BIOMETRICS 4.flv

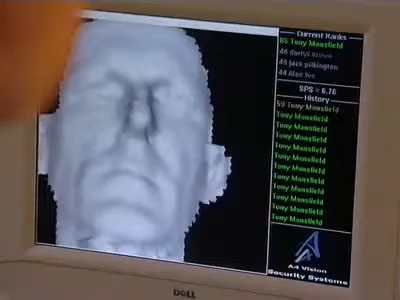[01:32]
This scanner records facial features in three dimensions and can be used remotely to identify people in a crowd.